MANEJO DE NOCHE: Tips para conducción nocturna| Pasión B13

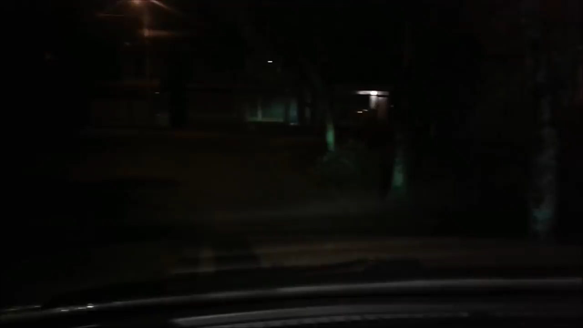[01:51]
Como se pueden dar cuenta ya se ve adelante. Si no las tuviera, pues no se vería nada, miren la diferencia. Bajas. Ojo con poner las altas, porque si ponemos las altas, alumbramos al frente y obviamente encandelillamos, enseguecemos a los demás. Si hay postes de luz, no podemos poner las luces altas. Por eso en ciudad, generalmente no se usan las luces altas, son las bajas. Recuerden también que si ustedes usan las luces altas, los pueden multar, ¿listo?
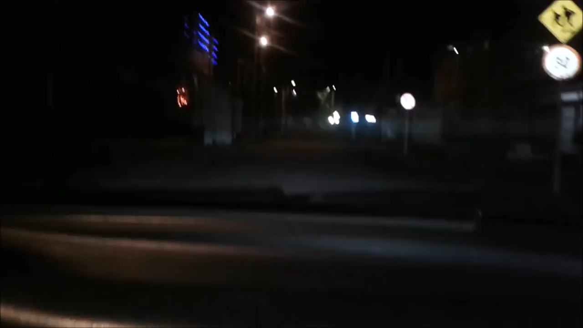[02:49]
Los cruces son más fáciles de noche. ¿Por qué? Porque si viene un carro, es muy sencillo, uno simplemente ve que la luz del carro va pasando.
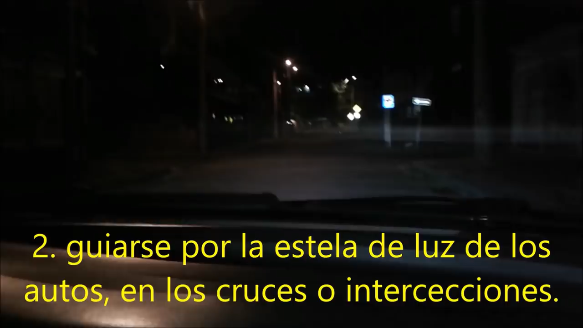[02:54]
Por ejemplo, aquí no vemos que no venga ninguna luz de ningún carro. Entonces, ya ahí ya fue fácil. Bueno. Cuando vean carros de frente, prohibido mirarle las luces al otro carro. Ustedes van desenfocados por su carril en su camino. No le miren las luces a los otros carros porque se encandelillan, se ilumbran, se enceguecen.
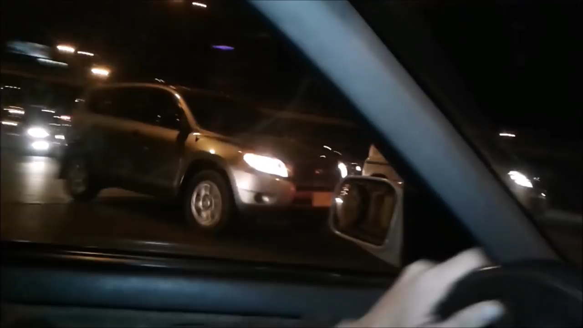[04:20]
Listo. Entonces, aquí, por ejemplo, vemos que en el espejo se nos aproximan muy rápido unas luces. Entonces, ¿qué pasa? No nos podemos cambiar de carril, ¿cierto?
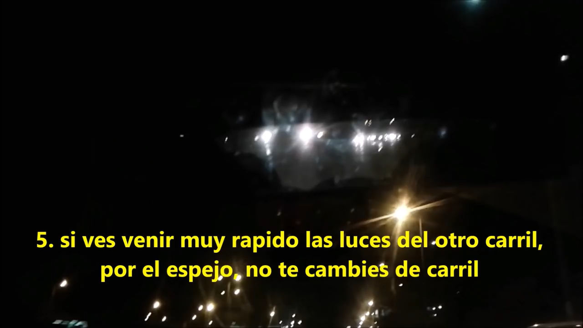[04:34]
Se es bien leyendo las luces a los carros, ¿cierto? Y, bueno, ¿y cuál sería la idea?
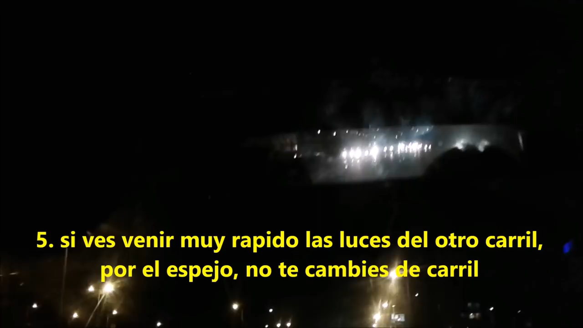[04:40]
Nos podemos cambiar cuando veamos que por nuestro carril objetivo, que en este caso sería el que queda a mi izquierda, se alcancen a ver las dos luces del carro que viene atrás. En este caso, por ejemplo, el carro que viene atrás viene muy lejos, se alcanza a ver el carro de su totalidad. Entonces, nos podemos cambiar.
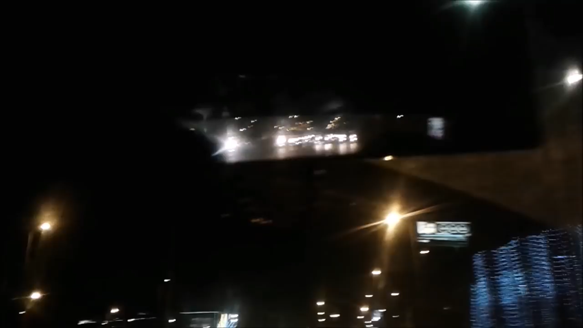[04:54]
Obviamente, antes de eso verificamos por mi espejo izquierdo que no venga nadie justo al lado mío, ¿no? Igual yo dejé el video sobre cambios de carril, ya lo había dejado en mi carro.
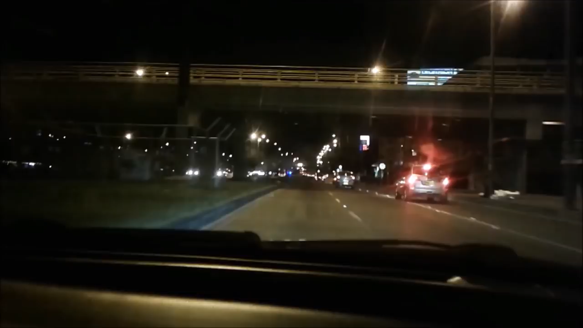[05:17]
Otra forma de guiarse muy sencilla. Viéndole las luces al carro adelante. Lo que pasa es que en este caso no tenemos ya un carro adelante. Miren, hay un taxi adelante de otros. Entonces, uno sigue como la pauta de las luces rojas del taxi, ¿no? Pues, en el caso en que no llegaran a haber líneas. Miren, aquí se alcanza a ver demarcado. Está demarcado, pues, por lo que estamos en una autopista de la ciudad. Se alcanza a demarcado. Entonces, ¿cuál es la idea? Muy concentraditos. Vamos observando. Ir por la... Pues, por entre las... Por nuestro carril. La sienta está enmarcadito, bien chévere.